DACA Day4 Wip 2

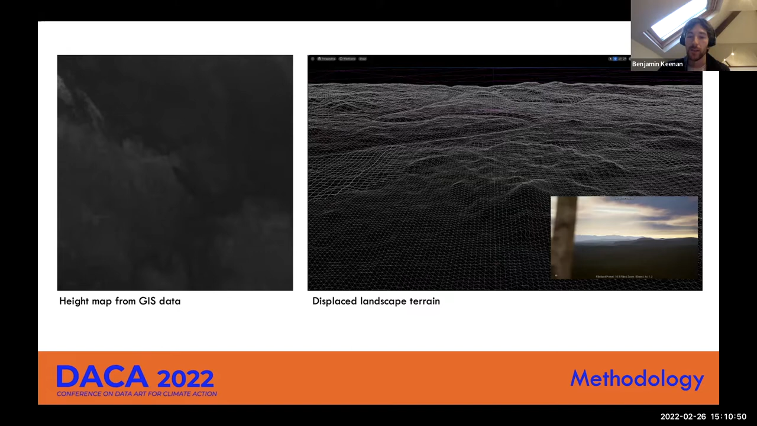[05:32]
On the left, you have the height map data, and on the right, the displaced landscape terrain. Next, the scene is populated with higher levels of detailed geometry and uses procedural scattering methods to distribute vegetation,